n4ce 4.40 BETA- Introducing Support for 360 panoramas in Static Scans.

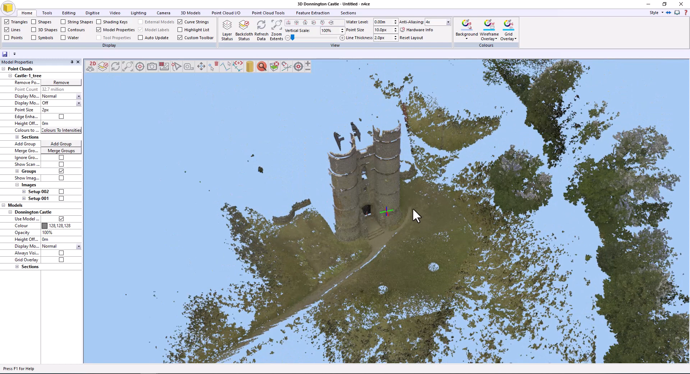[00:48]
All right so what you'll notice is that over on the left hand side we have a new section that says images. Okay now we also have an item here under the groups which essentially are your scan locations
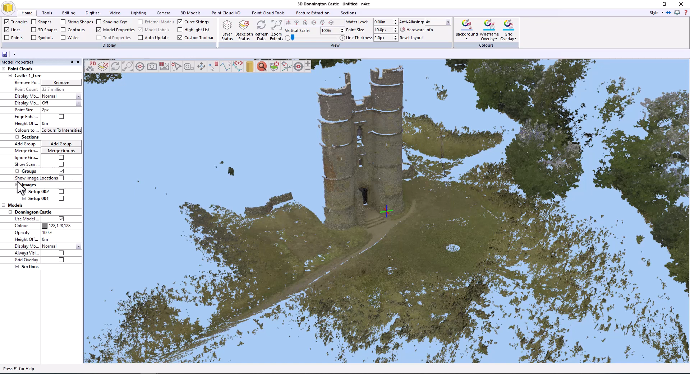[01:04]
which is show scan locations and if I tick that you'll see them pop up. Now new to this current version which is July onwards if I right click one of these and show show
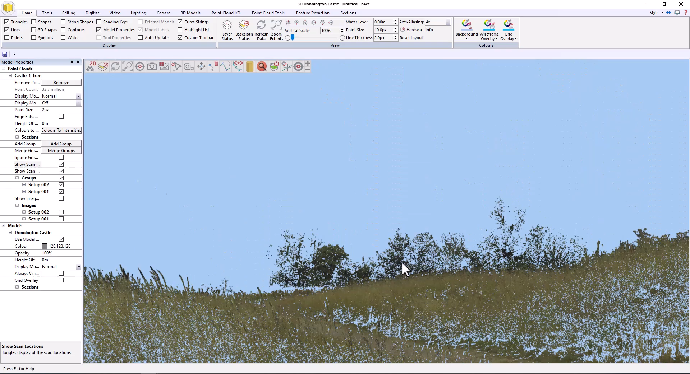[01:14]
camera it will move me to that camera location.
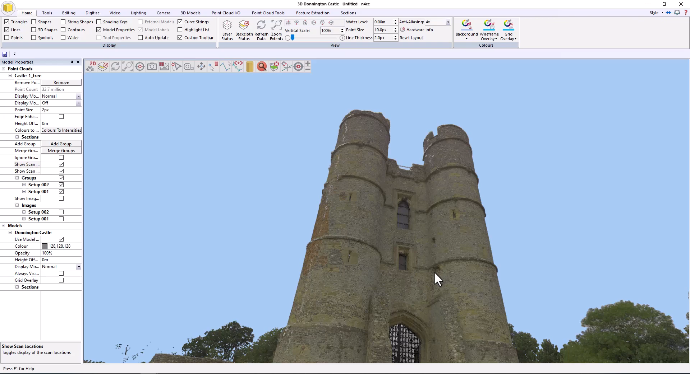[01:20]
Okay and if I roll the ball out and in it has the desired effect and to get out you just press escape. Okay so that's viewing the scan from a scan location.
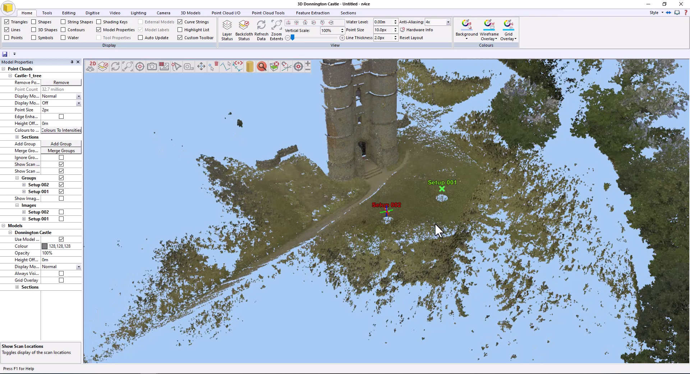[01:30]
What we can also do is if I tick on one of these scan locations so this one here
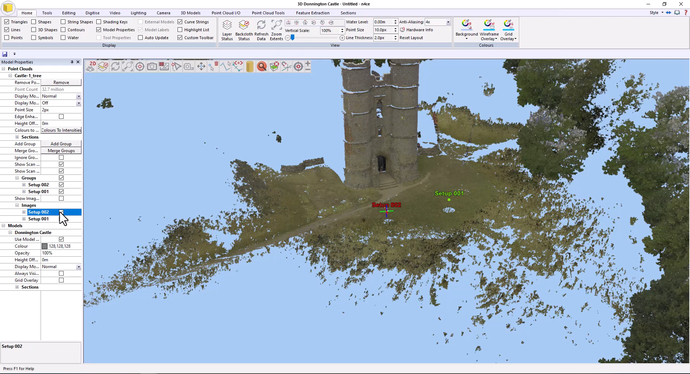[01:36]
it takes me to that scan location.
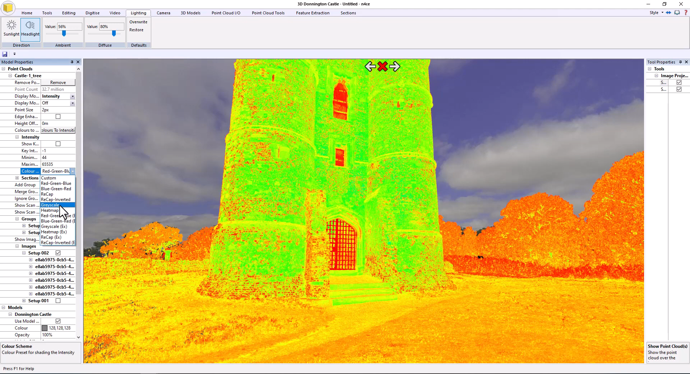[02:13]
So you've got the obviously got the kind of the sky map in the background from the imagery and there's our scan. Change that to intensity obviously if I wanted to change it to grayscale sorry. There we go. And if I use these arrows I can flick
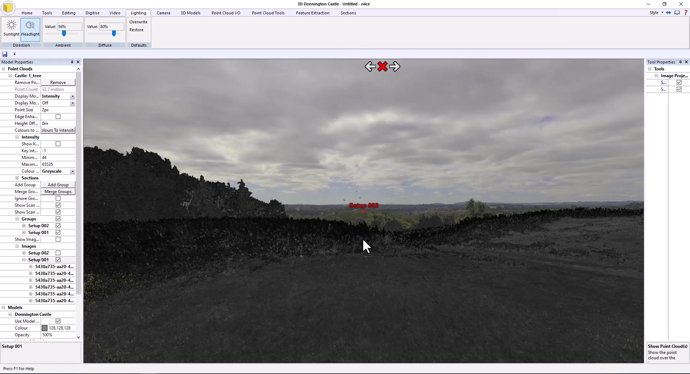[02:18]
between each setup.
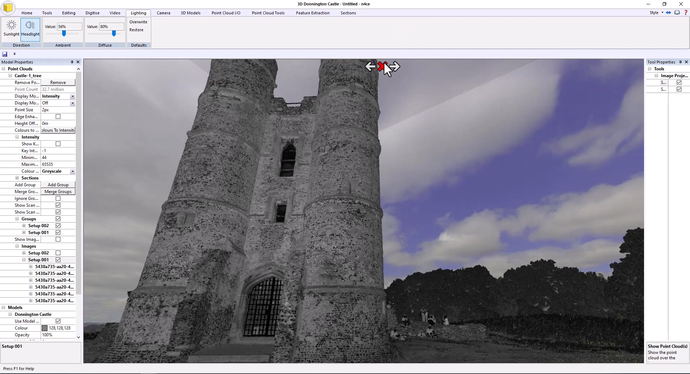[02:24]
Hit the cross and come out of it. Go back to normal.
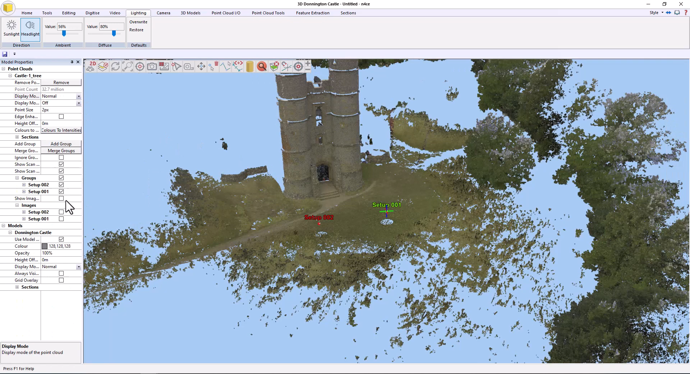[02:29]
Okay now if I tick show image locations you get these kind of up lighter items here and if I just click on one of those it will also take me to that location.
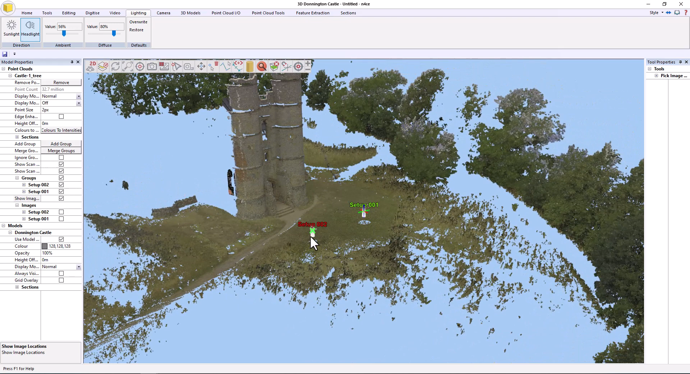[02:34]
Okay so cross to cancel or arrows to go back and forward through the images.
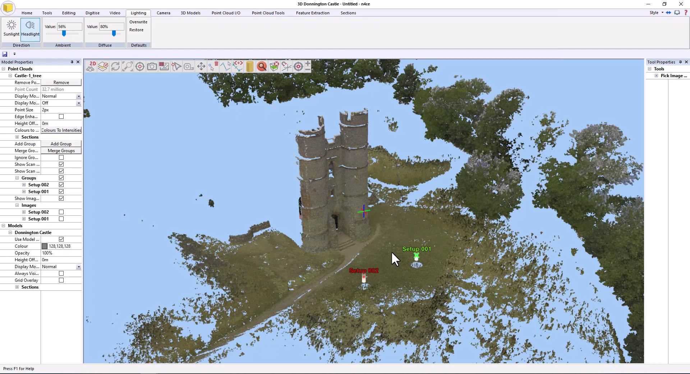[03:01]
just to show how the data sets can be merged and visualized all at the same time even in the image view. So first thing I'm going to do is I'm going to go to add group call it castle I'm going to move the data from the two scan locations into the castle group. So to start that first of all I'm just going to localize it so I'm going to go to set rectangle for the clipping box and just very quickly say from there to there and do that.
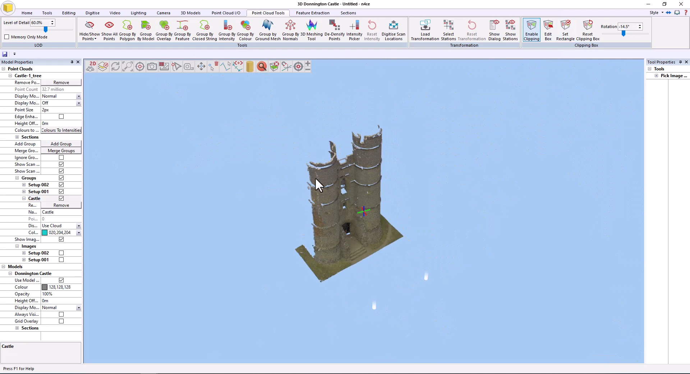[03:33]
Okay all right so I've got some noise on the back so I'm actually going to add a group call that noise.
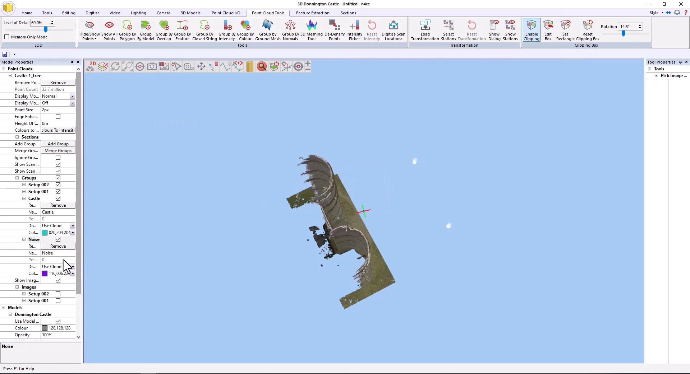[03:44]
What I'm going to do first of all is I'm going to just turn that group off and then go group by polygon and over here it says target group noise original group any and if I just look down on it and essentially just do this
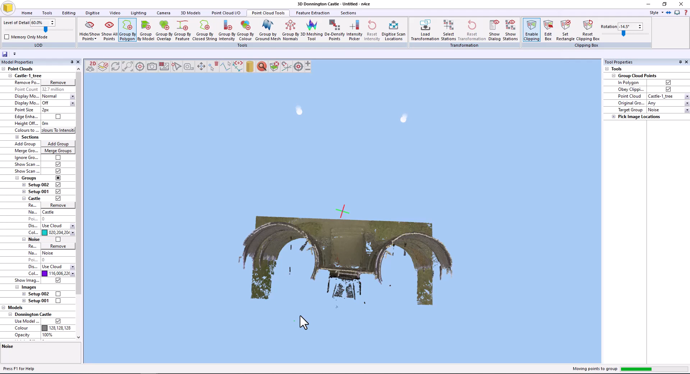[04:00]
I'll go into the noise group okay so hopefully I tied it up the noise I don't want okay so now I'm just going to move all of this data into the castle group so we'll go group by polygon there's no group any target group castle so let's take a big swath of this
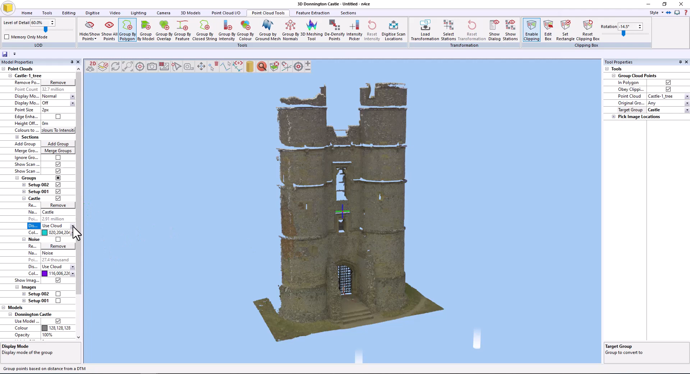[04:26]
and I'll change that to say intensity so I can tell which is which and just drop the intensity to
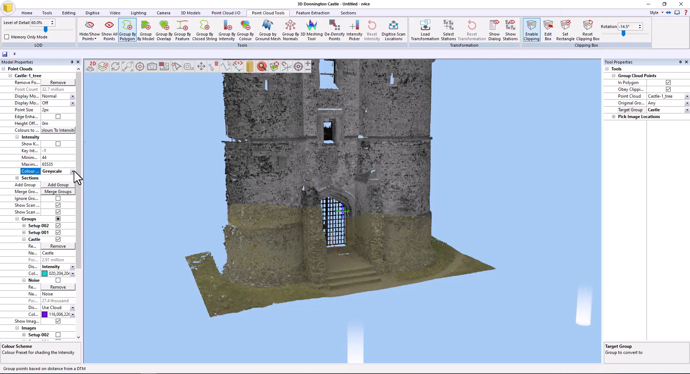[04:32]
say recap colors and it'll be obvious and what I
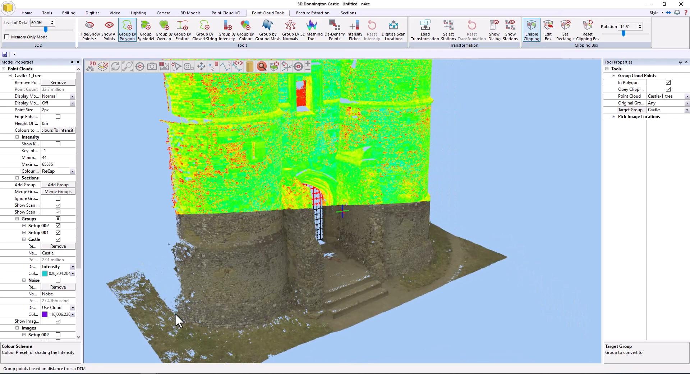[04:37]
want to do is just make sure that I only get
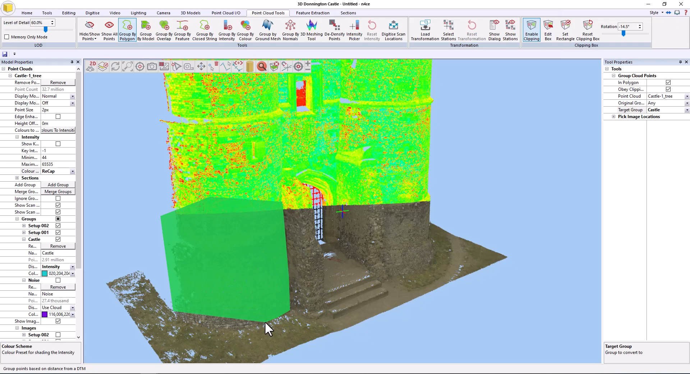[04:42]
the basic castle not the ground. Okay so hopefully now I've got just the castle isolated
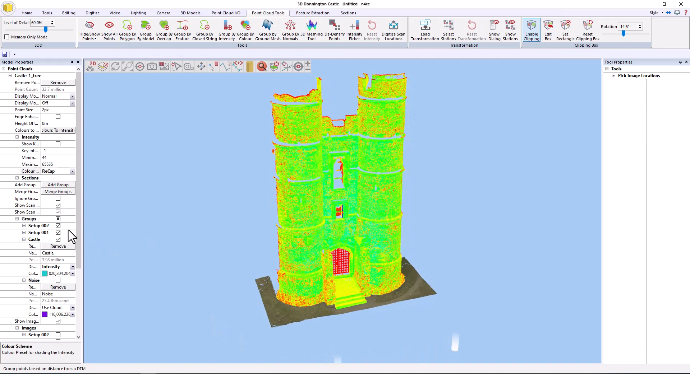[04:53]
connected so if I now turn off the other setups they
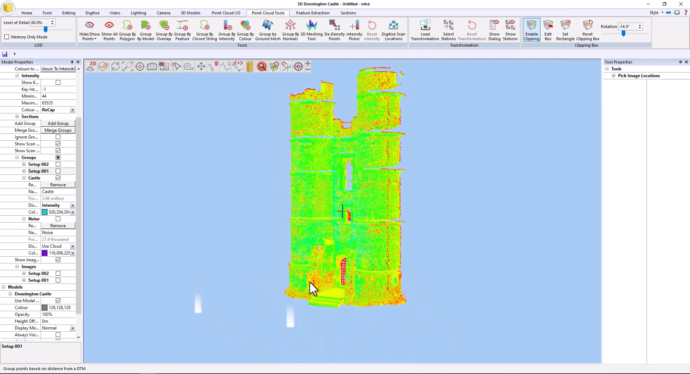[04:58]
disappear and I can just now put this probably back to normal okay
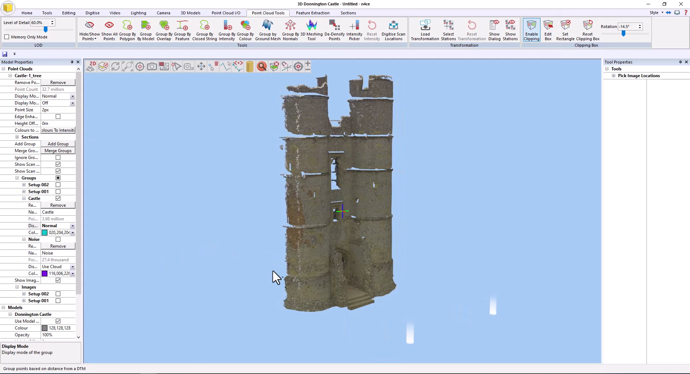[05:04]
so if I want to mesh this all I need to do is go to the 3d meshing tool
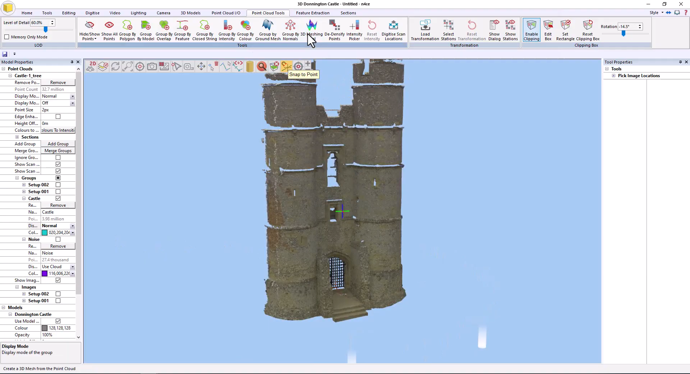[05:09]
that's nice dense data from the RTC I think that's what
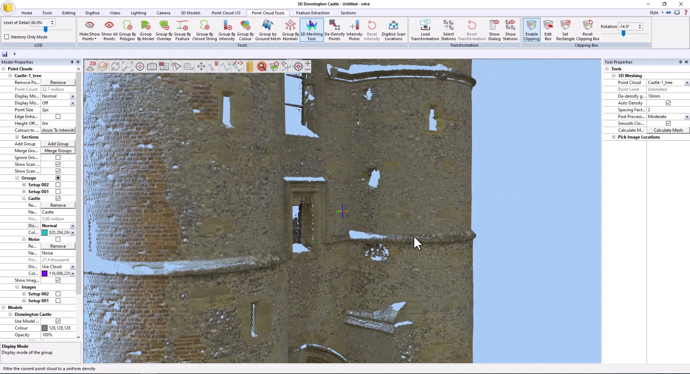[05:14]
used to scan this so I'll say let's go for a 5mm as our nominal density factor and we'll let everything else live on auto and hit calculate
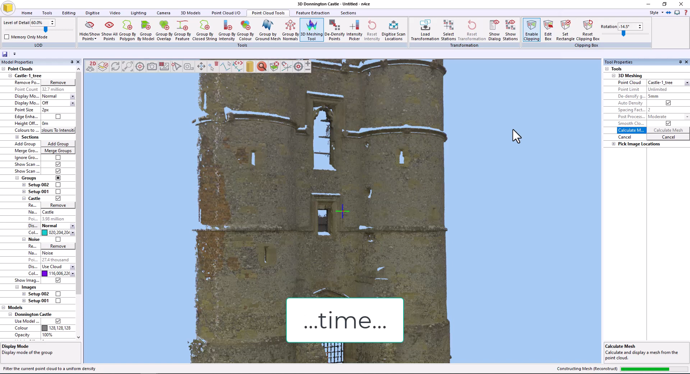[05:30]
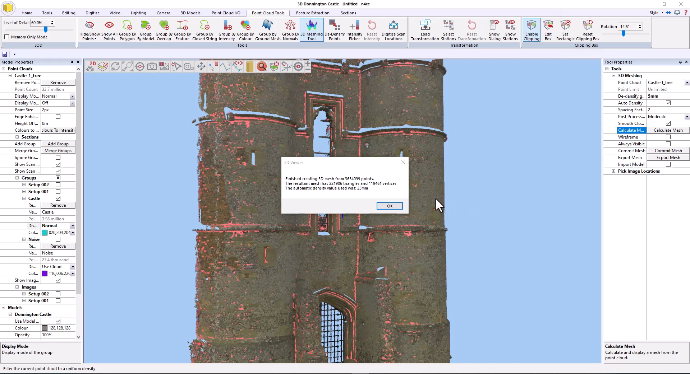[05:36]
okay now the process is complete if I turn off the point cloud we'll see the results